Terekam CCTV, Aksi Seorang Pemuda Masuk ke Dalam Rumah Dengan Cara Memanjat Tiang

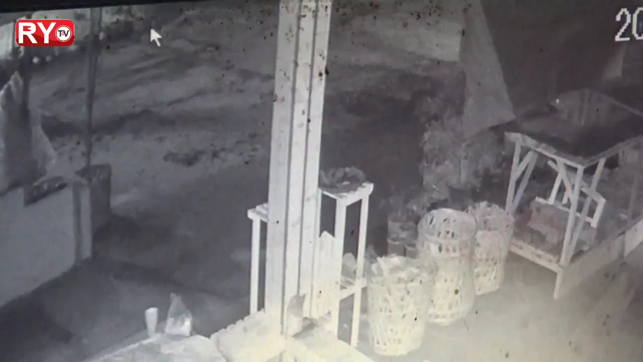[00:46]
bayangannya nampak nah ini dia ini berhenti sebentar
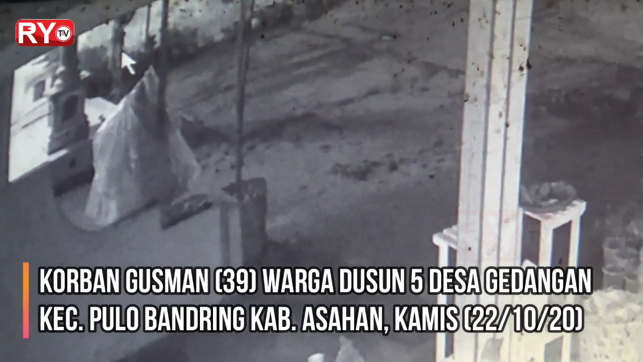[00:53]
nggak bisa langsung naik dia ke atas nampak bayangannya langsung dia naik